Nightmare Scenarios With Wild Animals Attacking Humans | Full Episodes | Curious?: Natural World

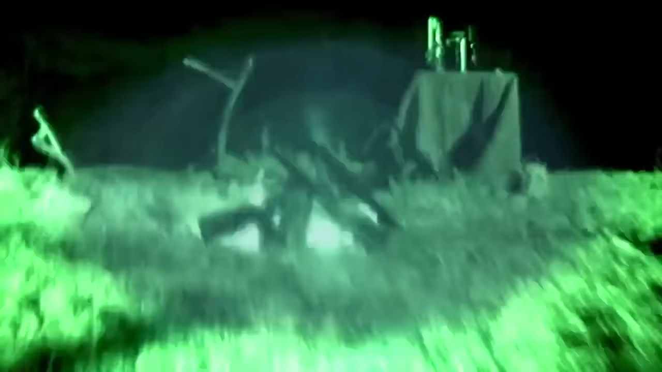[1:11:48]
It can see in the dark.
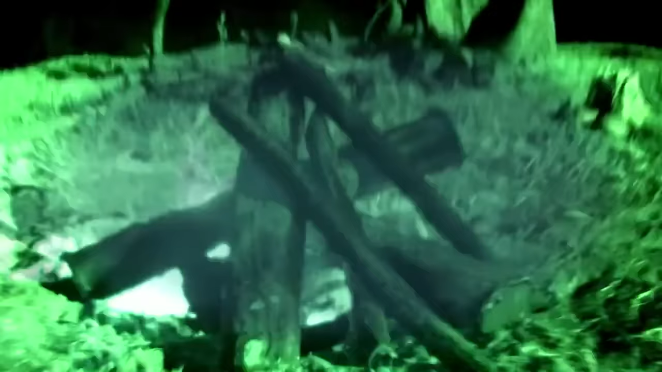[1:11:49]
Hyenas, like all nocturnal hunters, have incredible ability to see and smell at night. Night vision is excellent.
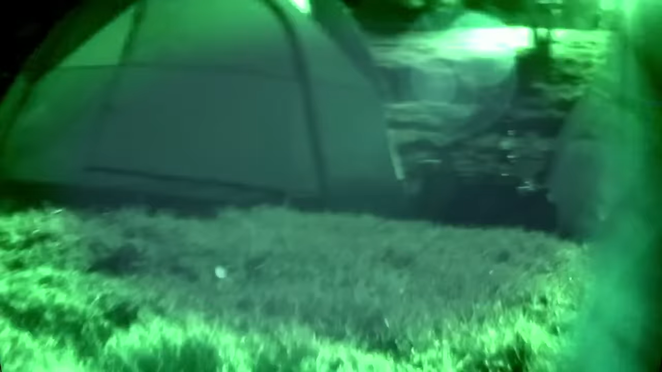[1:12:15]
And they come onto something like a person laying there sleeping. That's a carcass to a hyena.